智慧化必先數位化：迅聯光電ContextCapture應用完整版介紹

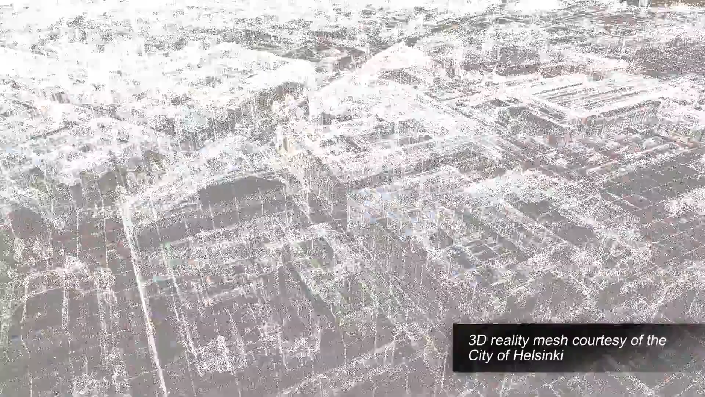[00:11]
Context Capture is Bentley's reality modeling solution that can quickly produce 3D engineering-ready reality meshes
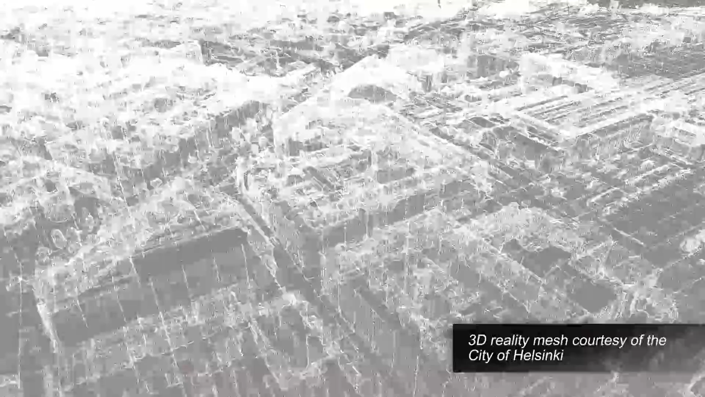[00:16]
using simple photos
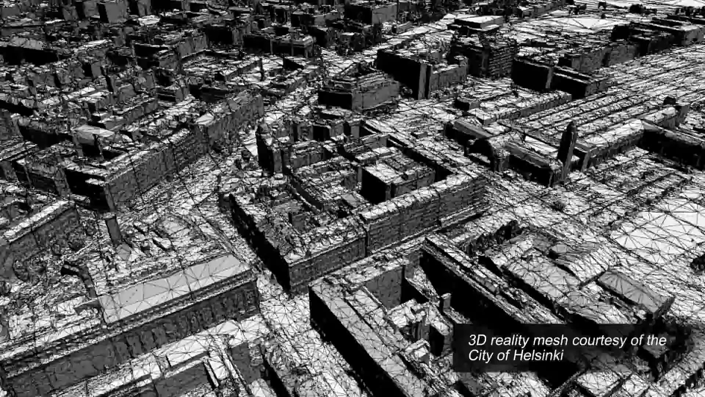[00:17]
and or point clouds to provide real-world context
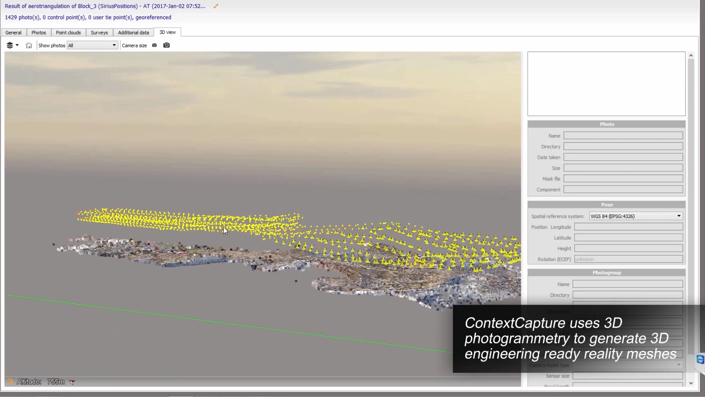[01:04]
3D reconstruction, texture mapping and reconstruction
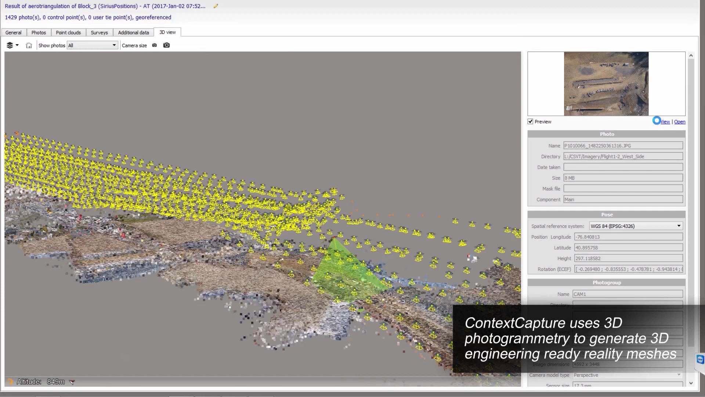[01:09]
constraints to generate highly detailed 3D reality meshes, point clouds and auto photos.
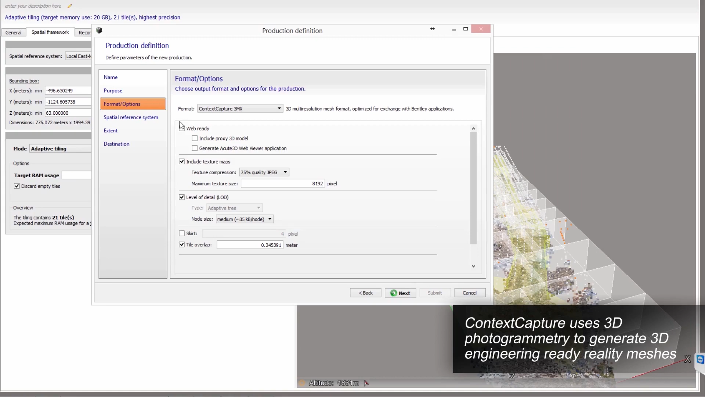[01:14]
Add LiDAR to your photo acquisition when
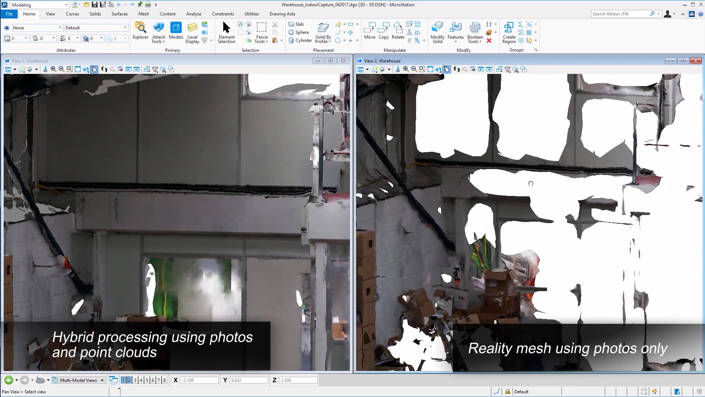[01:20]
the surface legs texture or the acquisition constraints do not allow for close capture of your target.
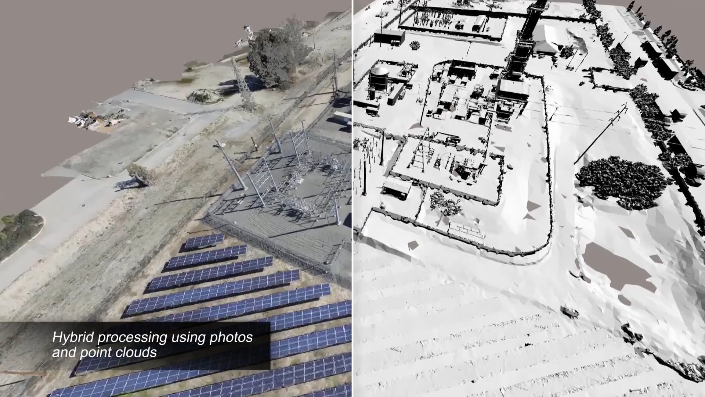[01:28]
Leveraging point clouds results in fine details,
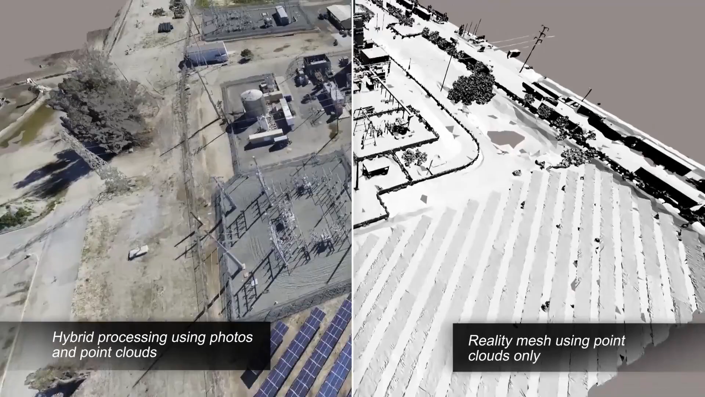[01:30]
sharp edges and geometric accuracy even when far from your target such as this substation.
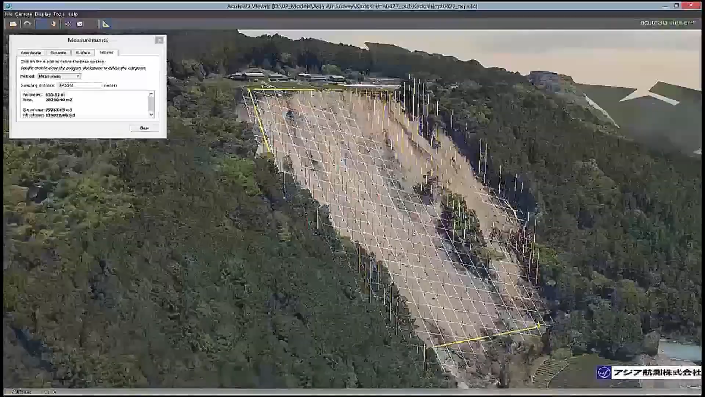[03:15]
With your 3D model, you can accurately measure coordinates,